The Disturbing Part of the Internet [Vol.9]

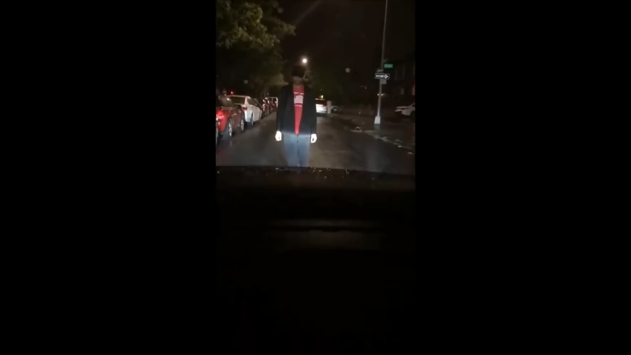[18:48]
An Uber driver was stopped by a stranger on the street. As you can witness in the footage, the man can be seen slowly moving towards the car, but the driver is reversing. The driver was talking while everything happened. Damn, so I have this crazy guy that just popped up in front of my car out of nowhere. I called the cops. I'm on Ocean Parkway between X and Y and he won't let me through.